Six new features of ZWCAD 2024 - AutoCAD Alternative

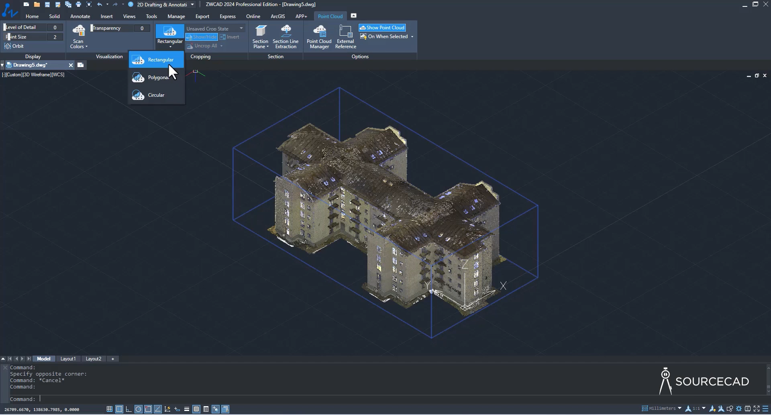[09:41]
So I'll select this option, the default one. Now let's start by cropping this. So I'll select the point cloud. And here we have the cropping panel where you can crop it using three options rectangular, polygonal or circular. These are basically the geometrical shape that you can make to crop it. So I'll first go to this top view from here. And now I would like to crop only this top part. I want to show the top part and I don't want the bottom part of this. So select the point cloud, go to rectangular or if you want polygonal or circular, you can use that.
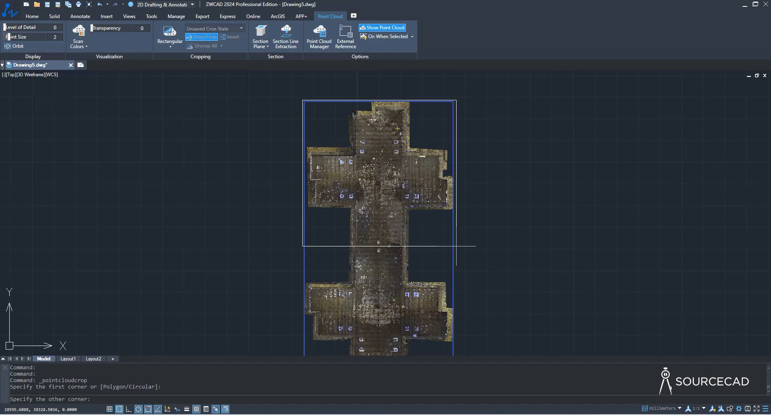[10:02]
And I'll just make a box like this and everything inside the box will show up by default. If however, you want to show the objects which are outside, then simply select outside option right now.
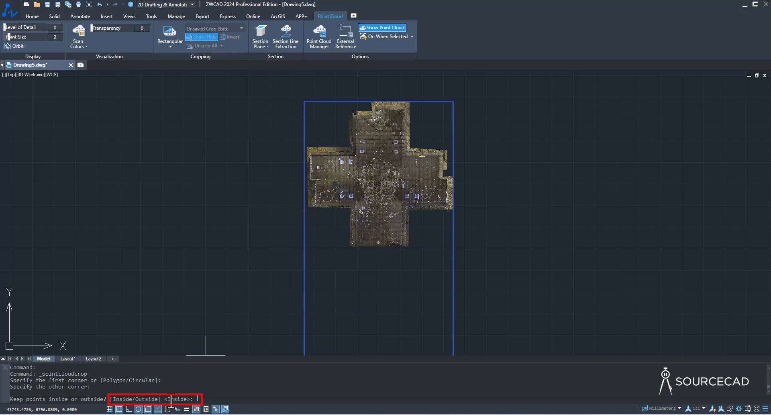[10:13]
Now you can see that inside is a default. So you can type O, enter and that's going to show objects outside. But I'll press enter to accept the default value. And there we are. We have got the cropping.
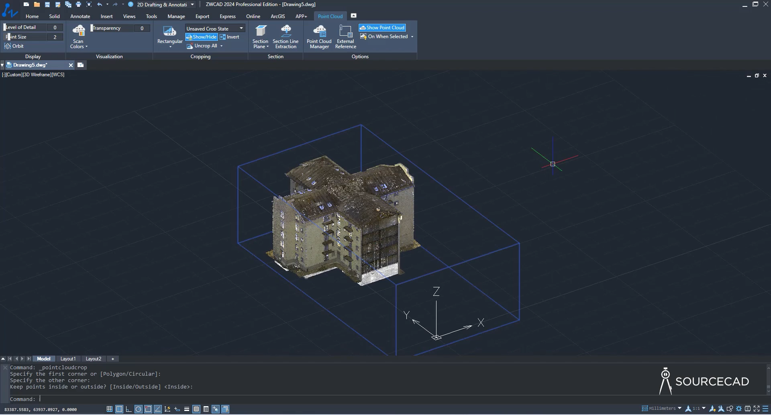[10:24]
If you want to remove the cropping, well, just go to uncrop all and we are back to normal. Now currently this drawing is visible with the minimum details.
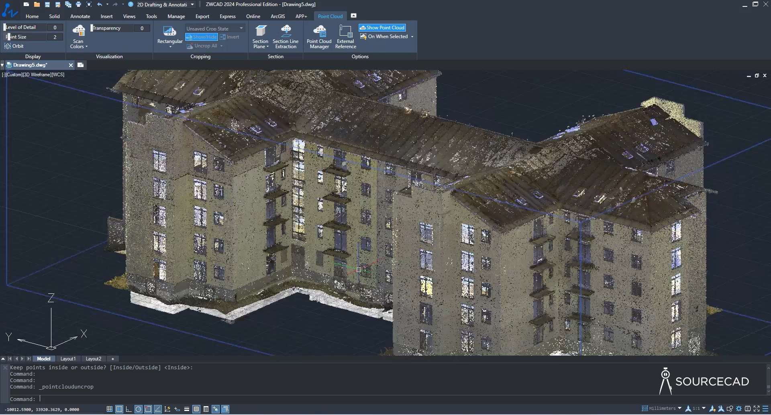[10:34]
So if you want to increase the number of dots that we see here, the number of points here, then just go to the slider and move it towards right side.
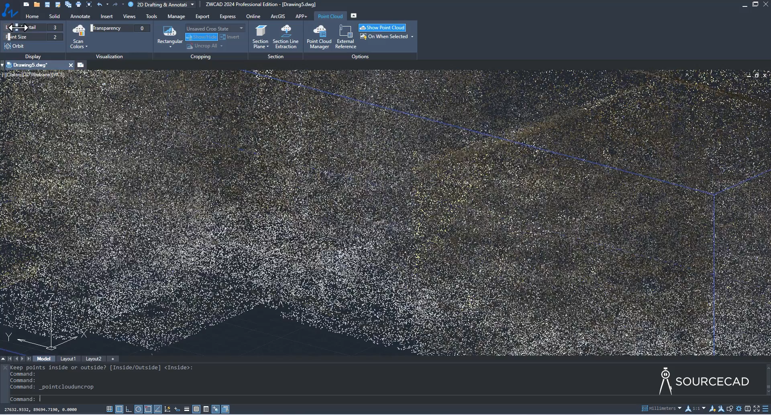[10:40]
And as you can see, as we move it towards right, well, the level of detail is increasing. Also you can change the point size, which is set to two and you can make it larger, kind of like this, which immediately it starts to look like an oil painting of sorts, but it's obviously not. It's just increasing the size of points, which is creating this cloud data. So I'll just keep it at default of two and also level of detail and leave it at zero. You can also change the transparency if you want to make it transparent like this.
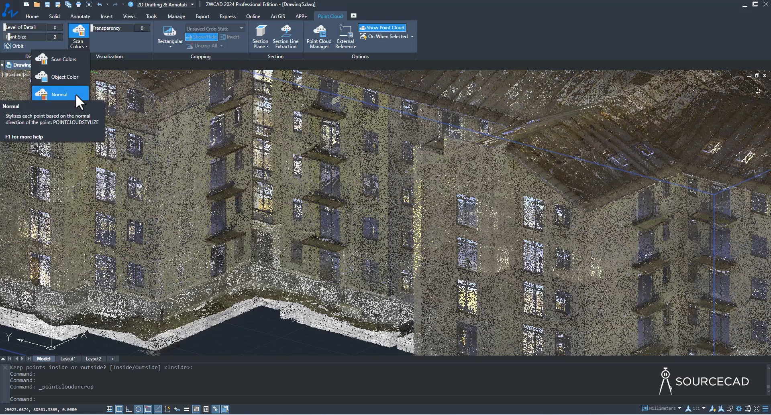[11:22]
And I'll again leave it at zero. Now currently it's showing this scan with its original color. So that scan color is option. That's the selected one. But if you want, you can change it to object color or normal to see it in different visual styles. For example, here is the object color.
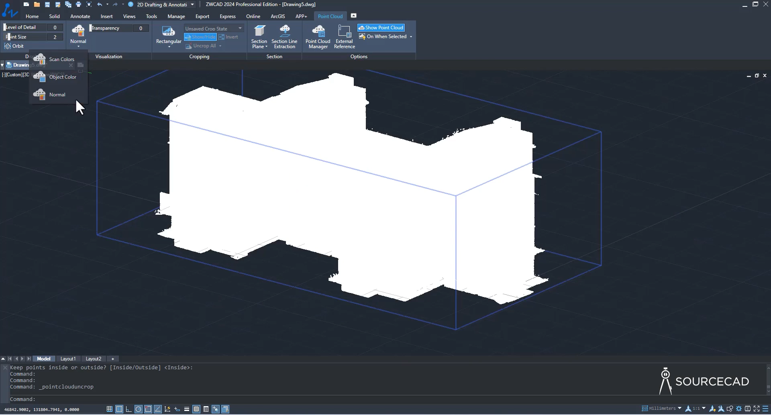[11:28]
And this is the normal one. Of course, I'd like to change it to scan colors now. Okay. Now, what if we want to see the interiors of this? For that, the best method would be to just create a section plane. Let's do that. Now the section plane option is right here.
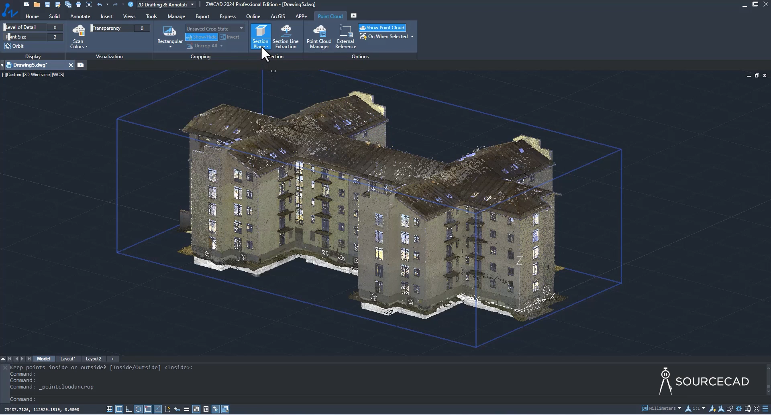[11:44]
Go to section plane and I'll make it using the top plane because the top plane will cut it, revealing the things which are inside. So I'll go to top and there we are. So we have a section plane, which is added.
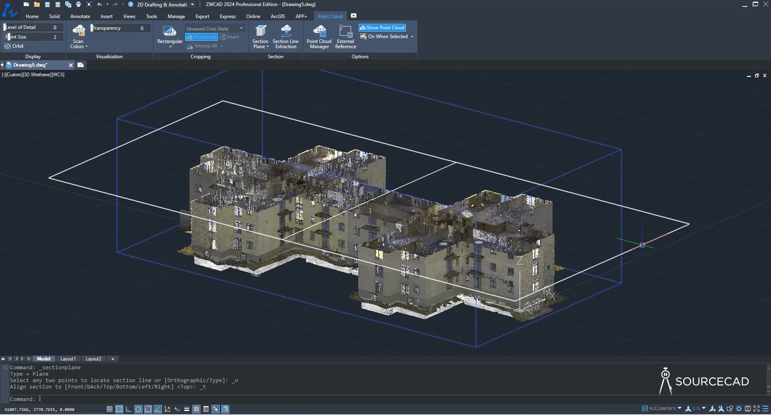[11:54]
Now, if you are satisfied with the location where it is added, that's fine.
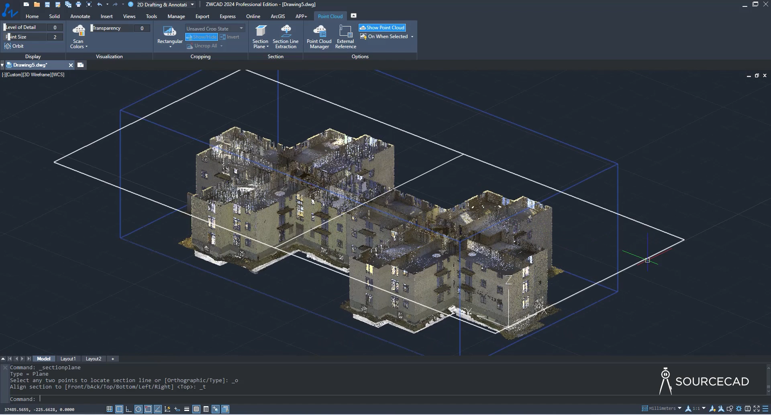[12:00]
If not, you can select the section plane and using this grip, you can move it up or even down. So if it is not working properly here, just move the cursor outside slightly. And that will give you more room to work with it.
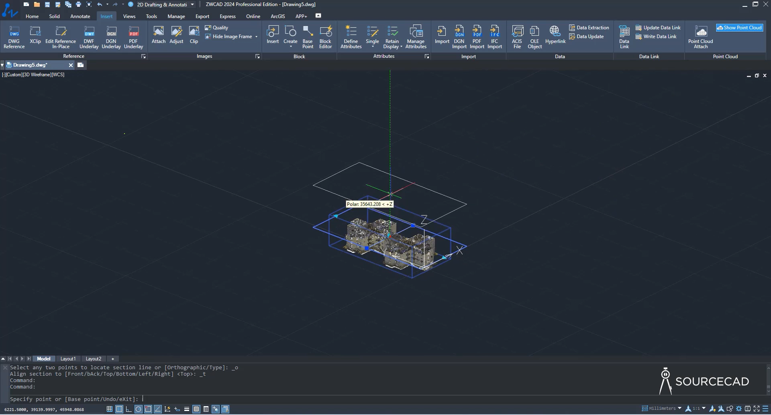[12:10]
And it will also work quite smoothly. So in this case, maybe I will just move it. Let me just zoom in a bit and I'll move it like that. Okay. Now we can see the rooms much more clearly.
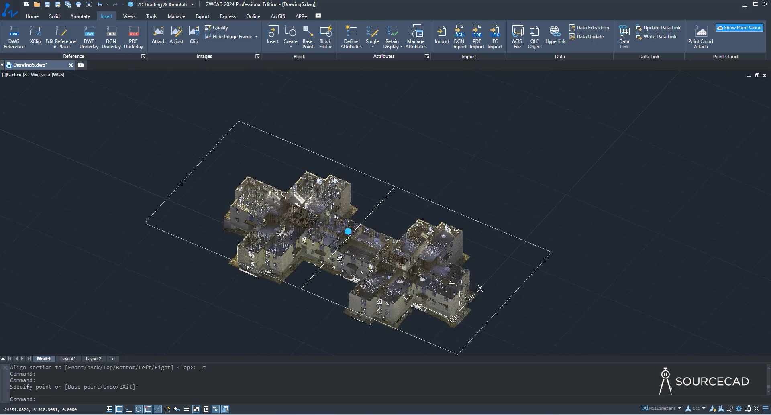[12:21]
And we have this. Now, not only that, once you have the section plane, you can use it to create the boundaries.
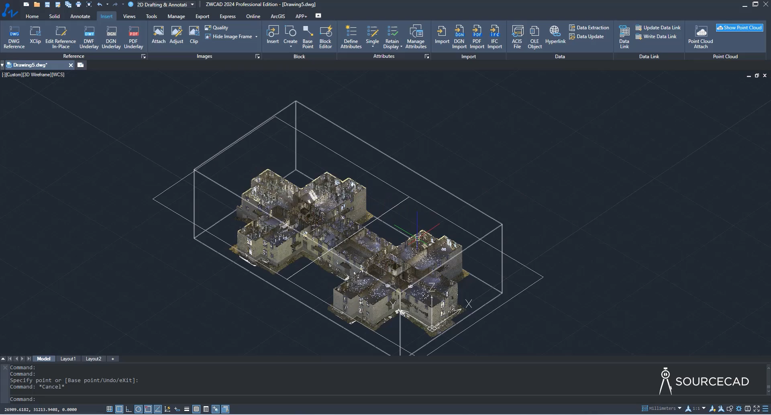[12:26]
For example, we have the walls here, as you can see.
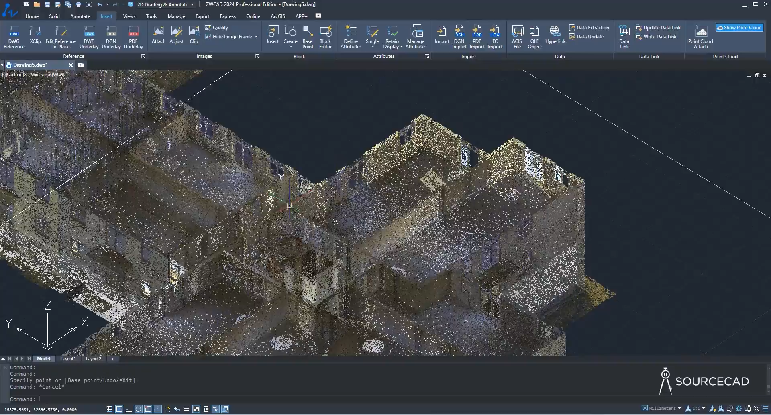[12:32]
And if you want to extract that wall data, well, you can now do that. Let's do it.
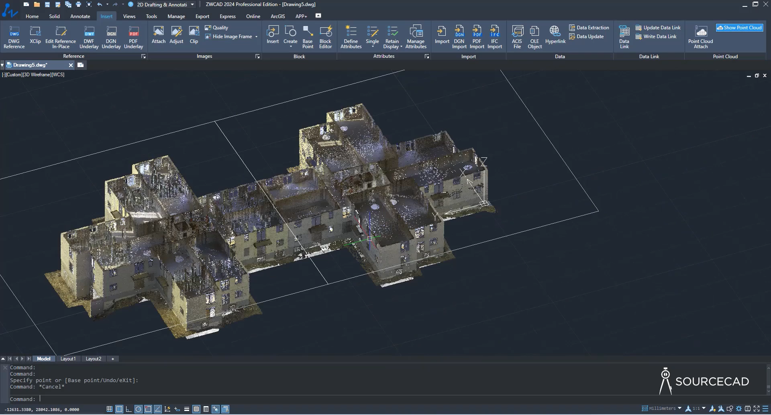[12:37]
So I'll select the point cloud and I'll select this option section line extraction, and that's going to extract all of these section lines. Now you can select the entire cross section, the outside as well as inside, or you can only select the perimeter. If you want the outside section lines, you can also select the minimum length of sectioning line. And the smallest line will be of this length, whatever the unit which you are using. Also, this is the gap after which the lines will connect into one.